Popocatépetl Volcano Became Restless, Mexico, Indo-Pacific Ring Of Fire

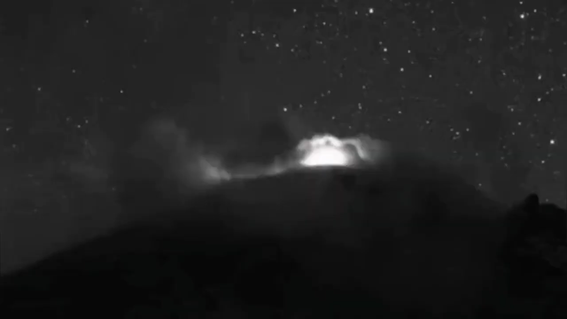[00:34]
As you can see, it had some strombolian-style eruption. Then it came with the pyroclastics right to the atmosphere,
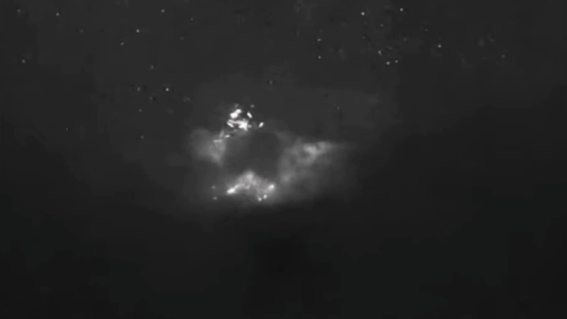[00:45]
high into the stratosphere, going high, really, several kilometers high.